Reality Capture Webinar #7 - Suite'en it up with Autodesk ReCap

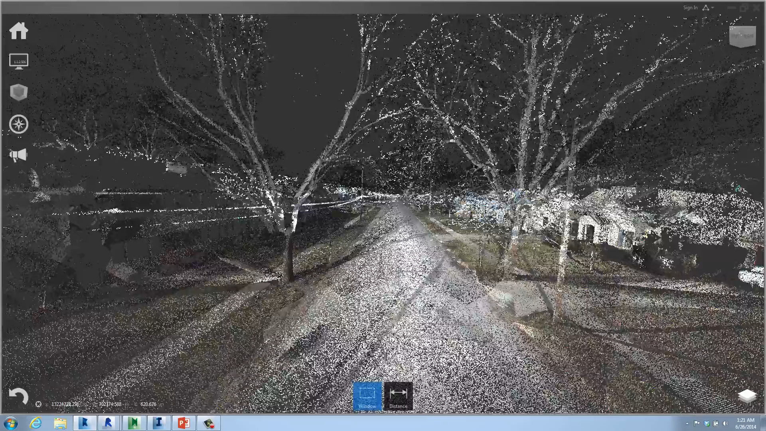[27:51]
is captured and can be shared with anybody using the free version of ReCap. Yes, this data goes directly into Civil 3D.
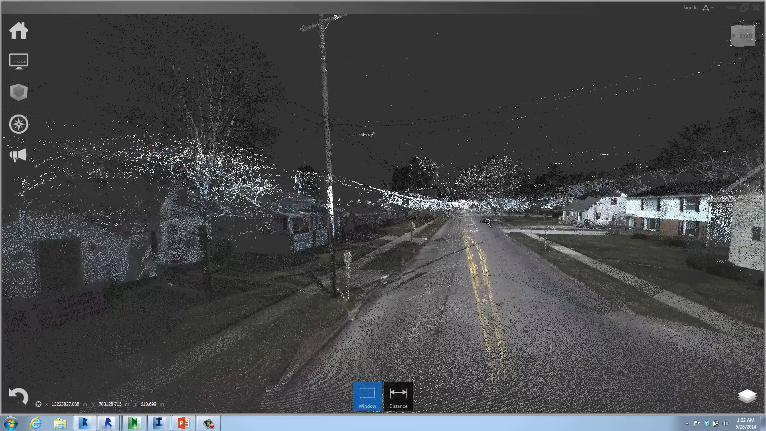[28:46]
And literally, if anybody's ever used LIDAR data, any oohs and ahs out there? We used to have to bring in one in every 10,000 points and you didn't get anything.
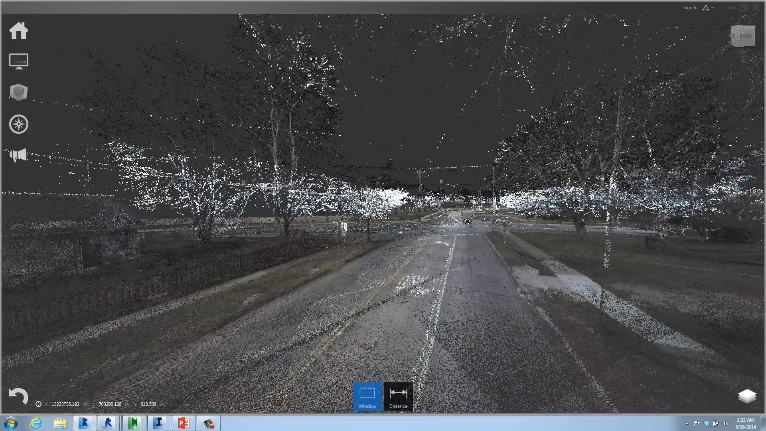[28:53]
Literally, we can look at the pavement markings on the road. This has captured highway speeds. I mean, look at the signals and the wires and the information that's captured, right?
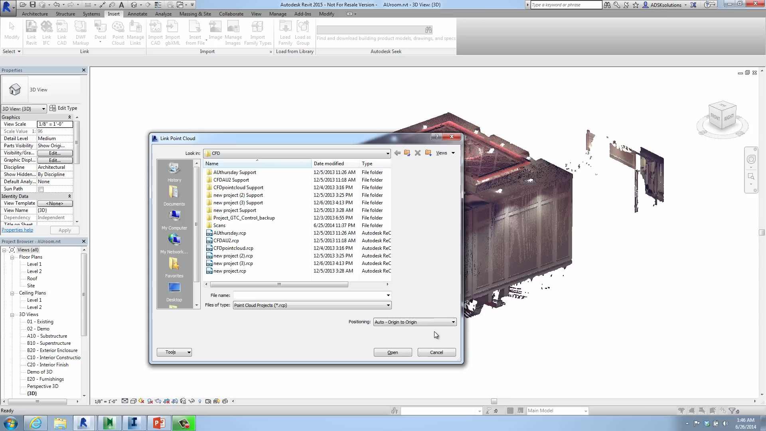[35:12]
LAS is a last file for mobile data. E57, very popular between all information. And, of course, Feral data directly. As you bring it in, any point cloud you bring in, typically we do origin to origin. Once you have it into Revit, I want to quickly point out that you can pan and zoom very quickly with millions and millions of points in here. This is a small data set, but we'll definitely load a larger one to give you that option. One of the first things you'll do once you get it in here is maybe switch to something very simple like a top view.
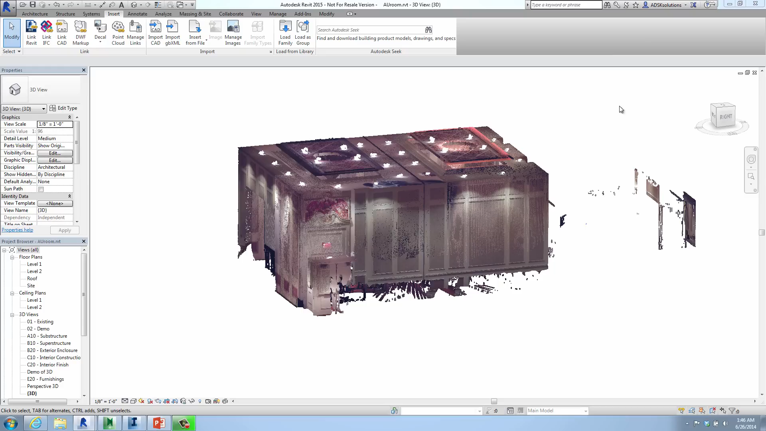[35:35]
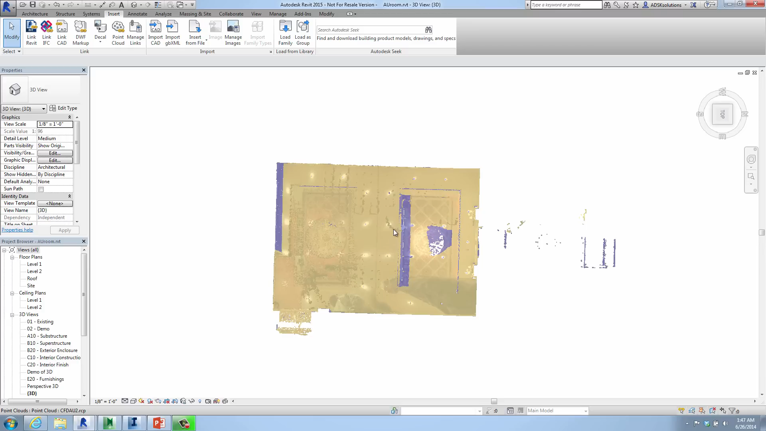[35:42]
Once you get to the top view, you want to make it easy. You want to be able to rotate your information. Put it on, you know, a grid, something that's easy to draw or work with.
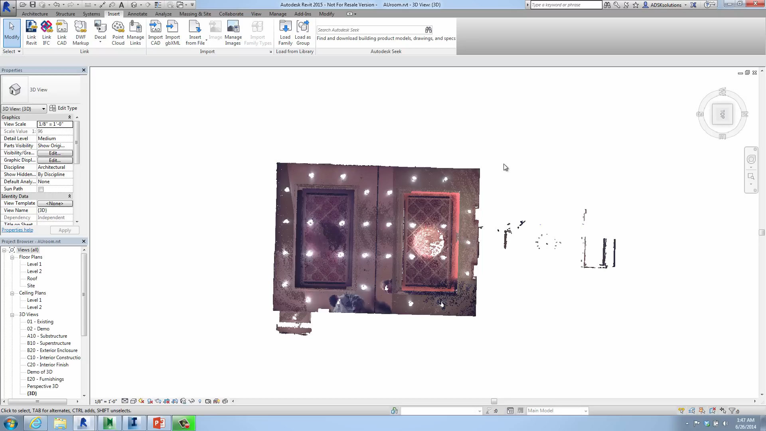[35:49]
So simply select a point cloud or, you know, go to modify. We're going to grab the rotate tool. We'll move the base point here real quickly to the corner.
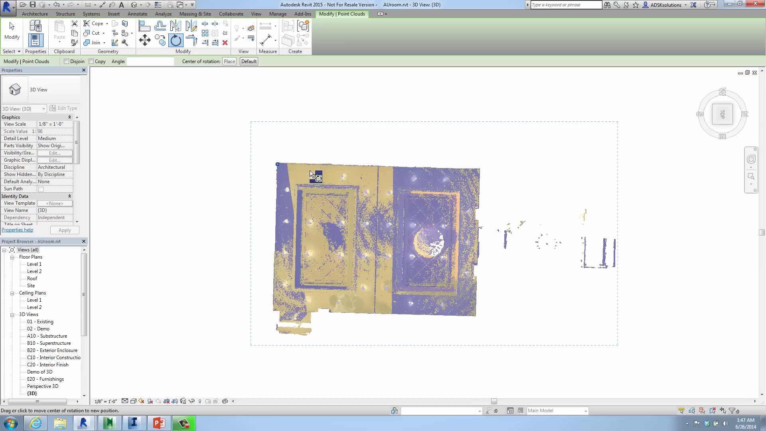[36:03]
Once we have it to the corner, we can reference the other corner and then simply drag this out to rotate the point cloud to make it straight.
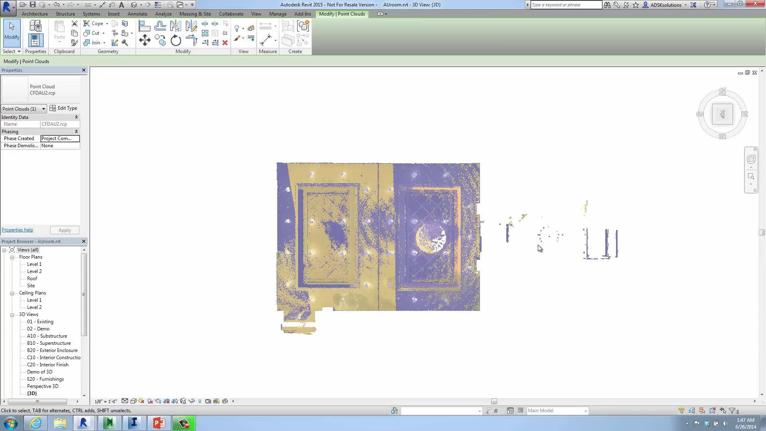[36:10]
Again, I'd probably go to my elevation view and do the same thing and just make sure there's no leaning to the floor. Again, depending on the as-built information that you need, maybe you'll need to work with it on a slight angle.
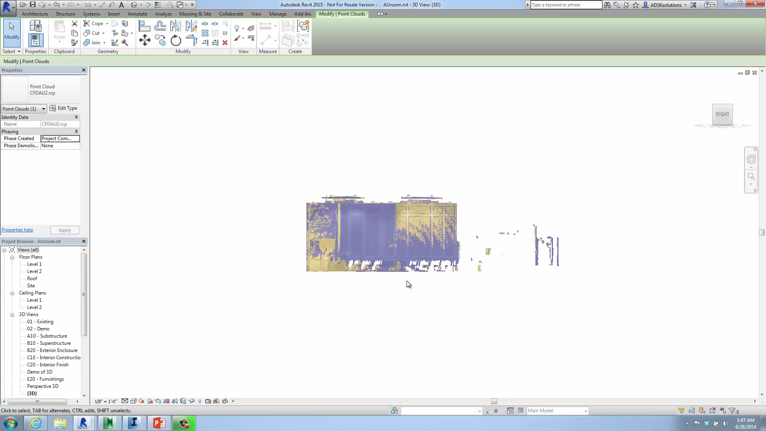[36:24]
But if you can, of course, it's better to make it and simplify the data. You'll also notice as I move off of it, I get the true colors. One of the other things you might run into is you might have to scale the point cloud. If it's in metric or imperial units, we can go in and modify that as well.
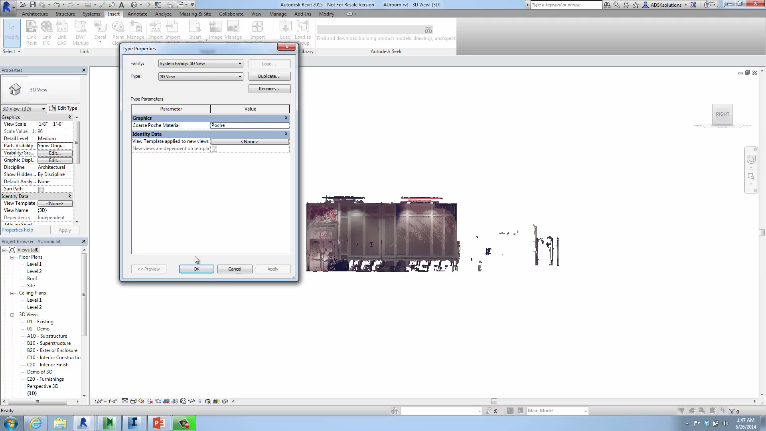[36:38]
Once you have the information, as I hover over it, it's also going to highlight it and it always colors the point cloud. It kind of gets in your way. You can also go to select and unselect select links and it will no longer do that. The problem is I can no longer select it as well.
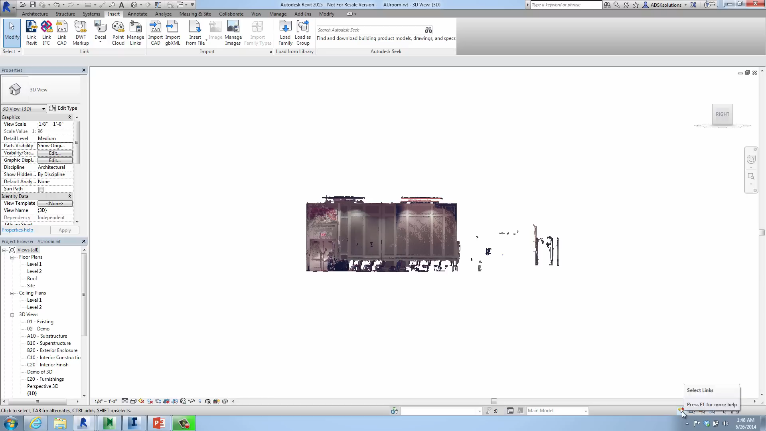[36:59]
This can also be located down here in the bottom left and simply turned on and off. So after you get it rotated, feel free to turn that off. As I go into maybe a 3D view, an easy tip, of course. Anybody who uses Revit knows this stuff.
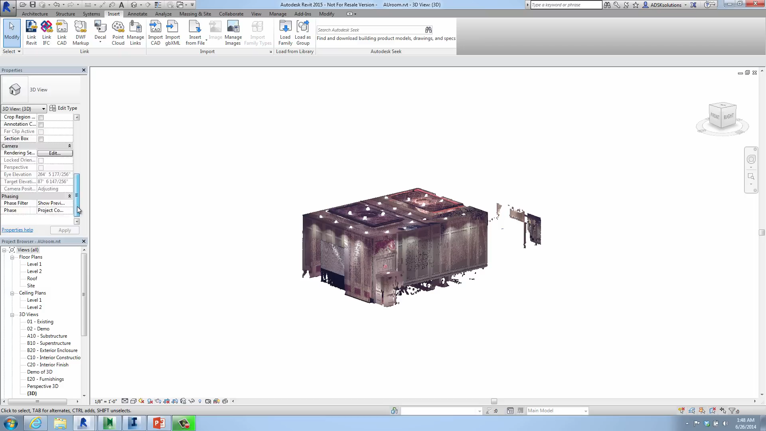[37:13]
There isn't a lot here that's new, but working with the point clouds, again, the goal is to really narrow down the data that you're working with.
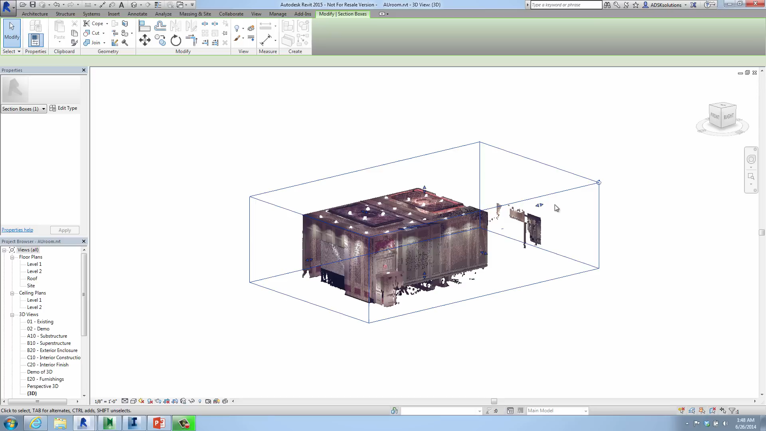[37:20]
So a couple of quick tips is use the section box in 3D, narrow down the information. Again, this is a very simple one, but we can move quickly and kind of see this.
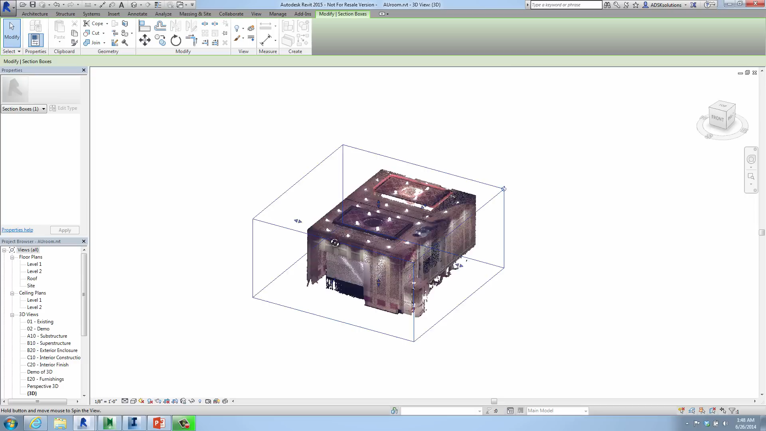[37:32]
So again, just grab the section box, grab the grips, and narrow this down.
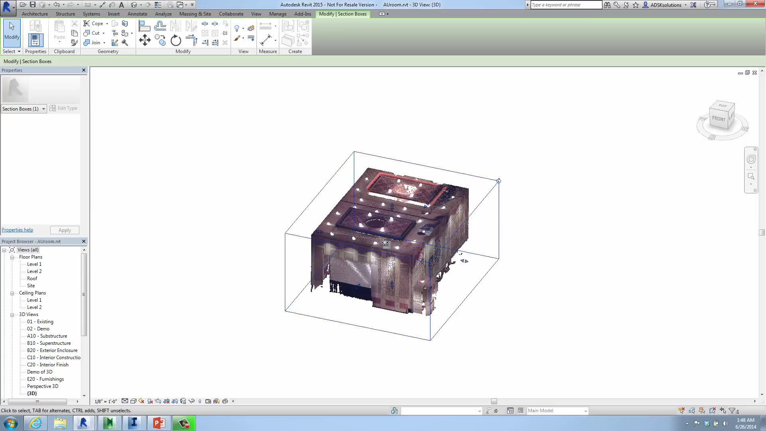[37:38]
If you want to get rid of maybe the roof so you can see inside it, depending on what the goal is or what the deliverable is,
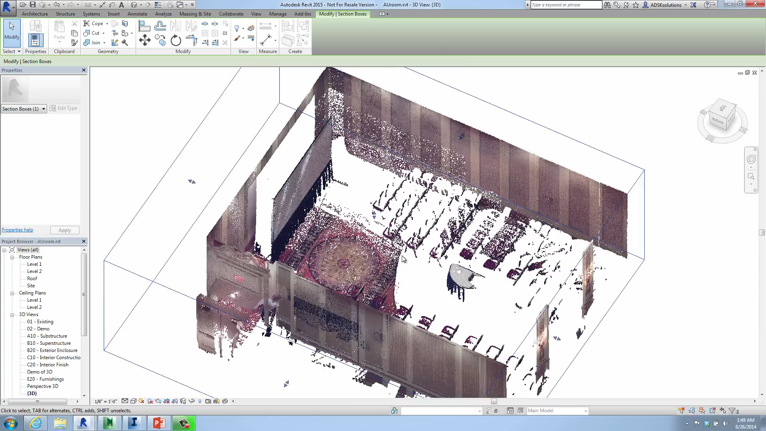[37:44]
only have it show the information that's pertinent to you. We don't need to show all the information.
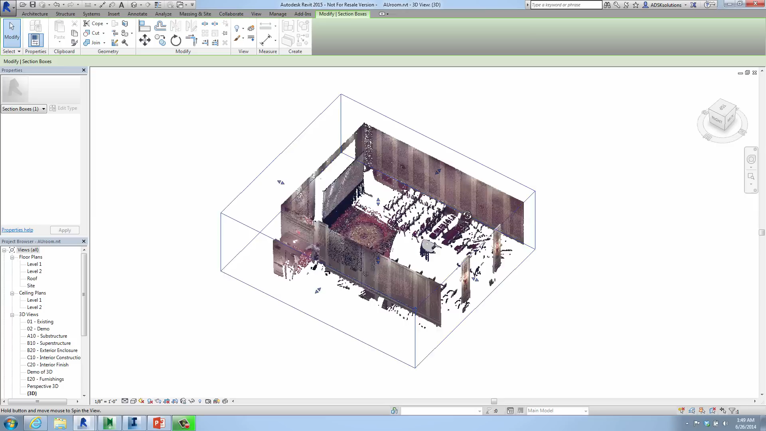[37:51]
Again, we talked about the cropping, the different views as well. Let me rotate this one more time here.
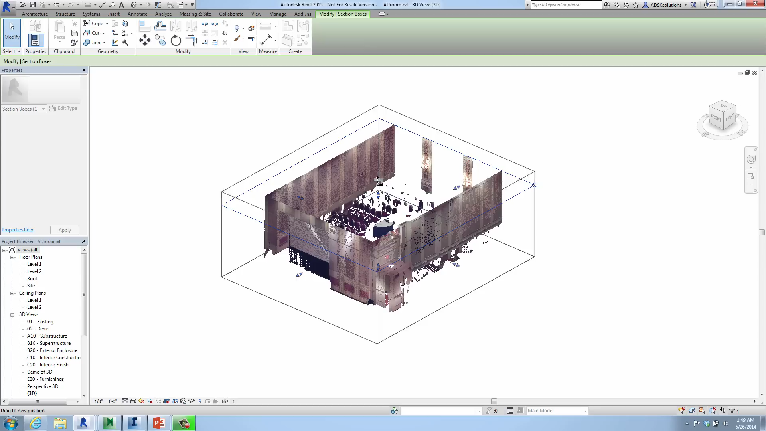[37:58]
We'll turn this one back on. We can simply go to different views. Maybe we want to see level one. So maybe we have a 2D view and we want to draw a floor plan.
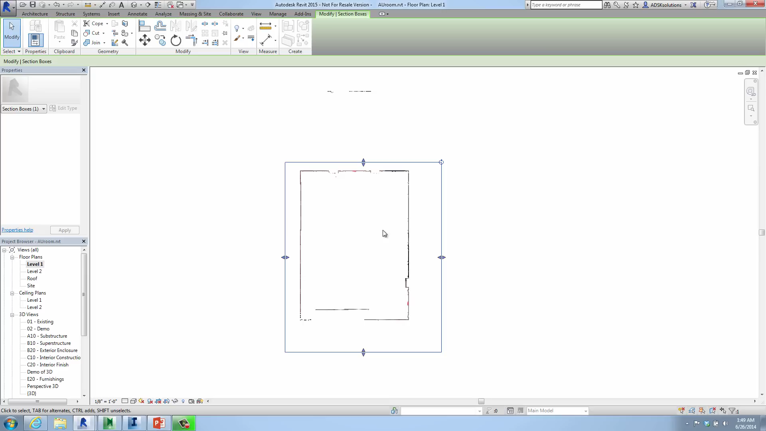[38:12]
We can go to draw walls and just kind of go endpoint to endpoint to endpoint. We could go to level two. You could go to a roof level. You could go to the site level, right? We'll talk about this.
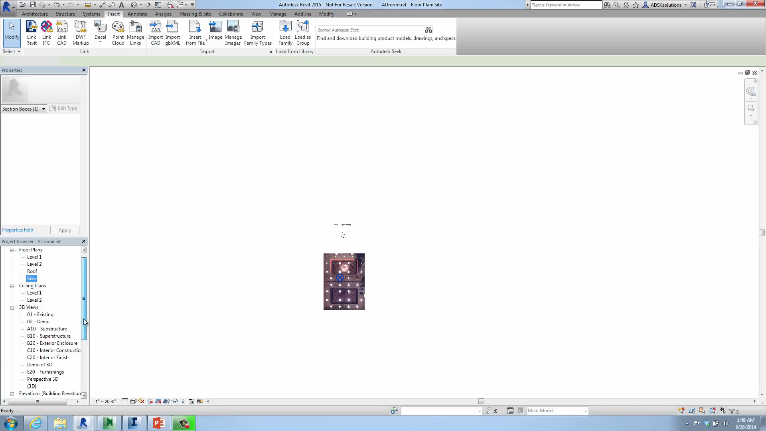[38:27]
But basically, if I switch to any elevation view,
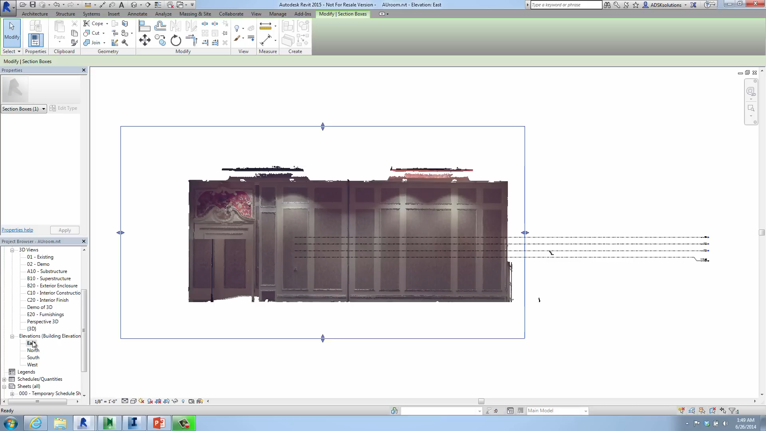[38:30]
I can simply select my level lines, my guides. And then when I draw my walls, I could assign this to each level that I wanted to draw. So again, very simple information, very easy way to lay this out. And now as I draw a wall, I can say from level one to level two or level one to the ceiling.
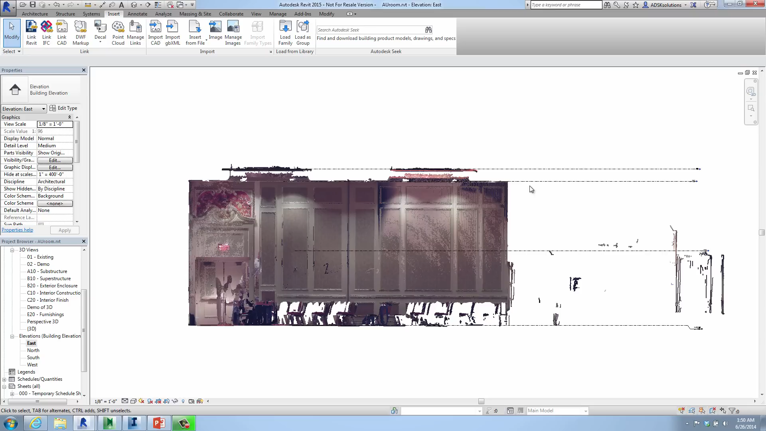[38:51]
However, I want to name these. And these are going to be the guides and we can simply place information as we go. Go back to 3D view here just so we can see it.
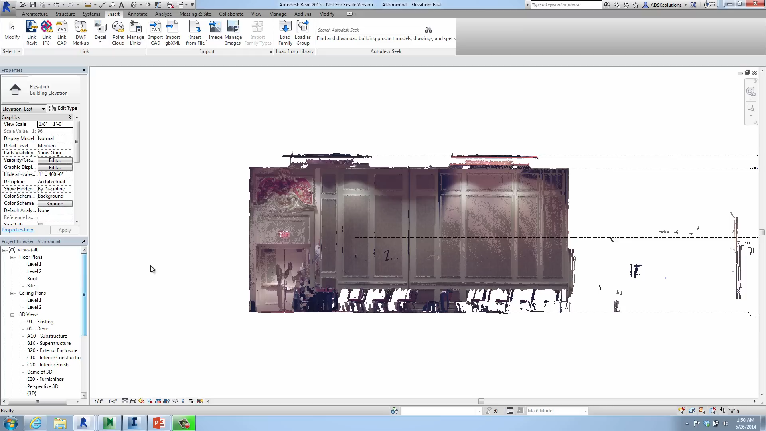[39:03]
And we can set up views of cameras to actually see inside the information as well.